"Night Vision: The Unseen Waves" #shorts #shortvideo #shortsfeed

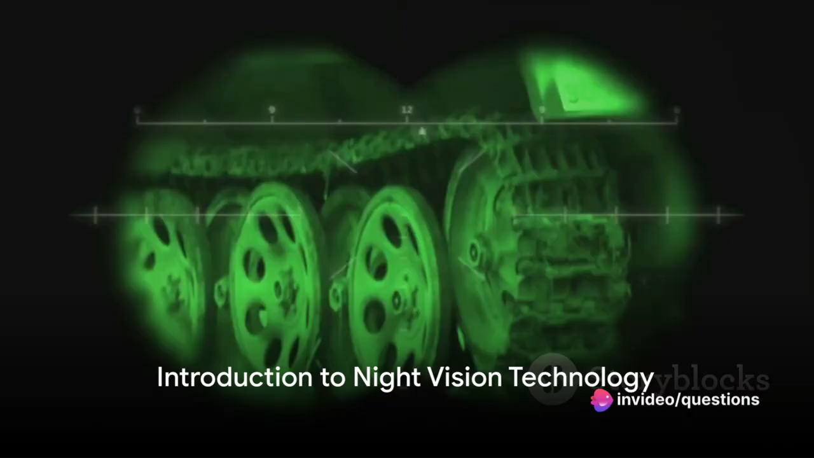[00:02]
Ever wondered how a pair of night vision goggles can transform the dark into a world full of vivid detail?
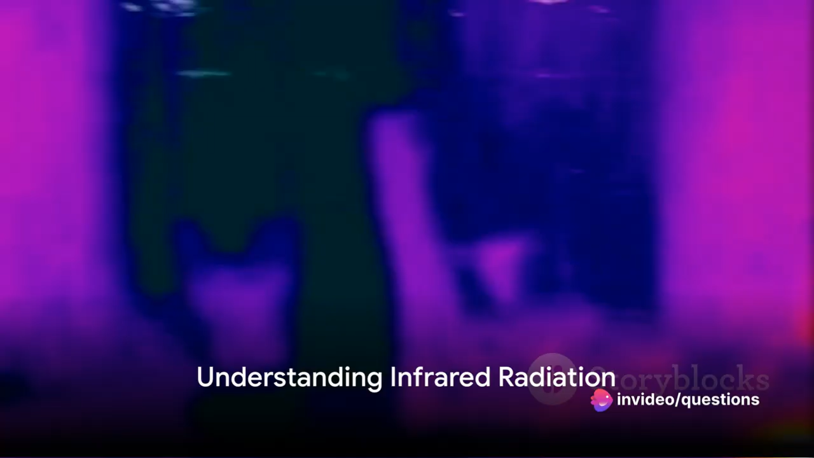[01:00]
Infrared radiation, or IR, is a type of wave that's just beyond the red end of the visible light spectrum.
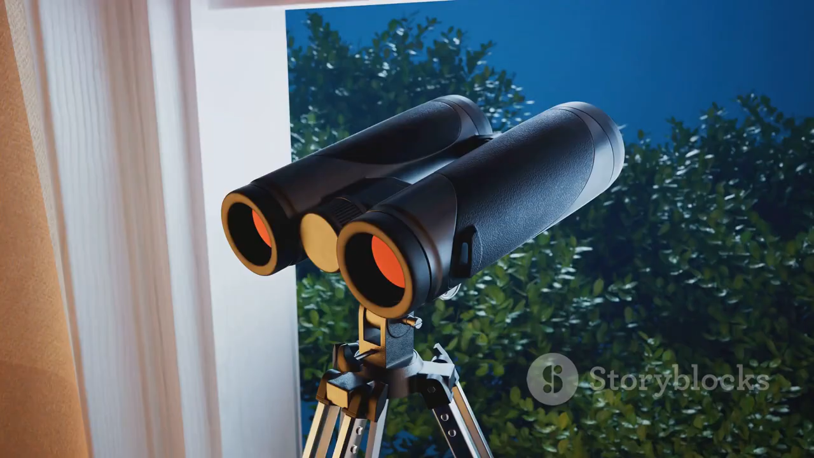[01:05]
It's often associated with heat because it's emitted by warm objects like humans and animals.
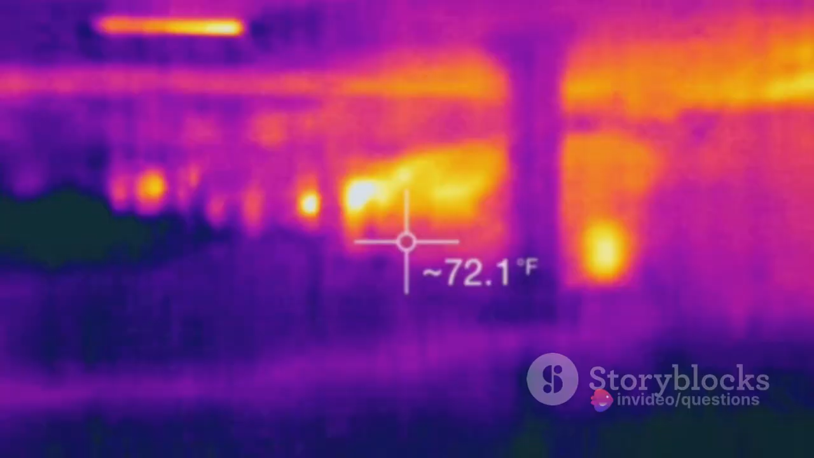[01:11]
While we can't see IR waves, night vision devices can.
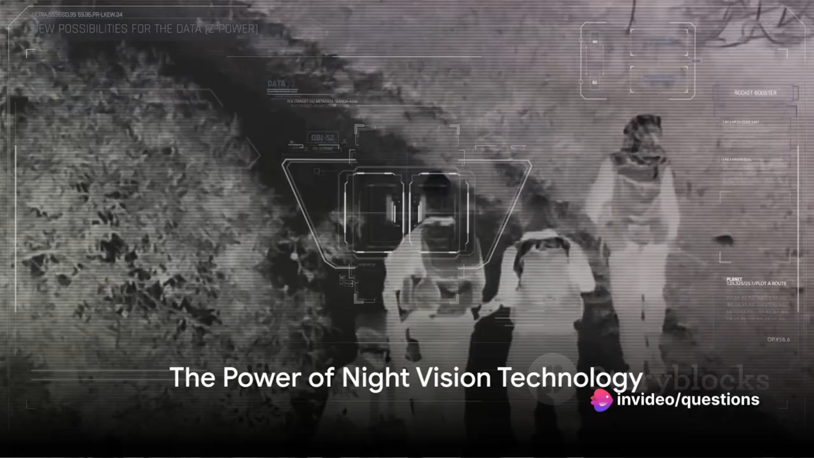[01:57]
So to sum up, night vision technology harnesses the power of both visible light and infrared radiation to illuminate the dark.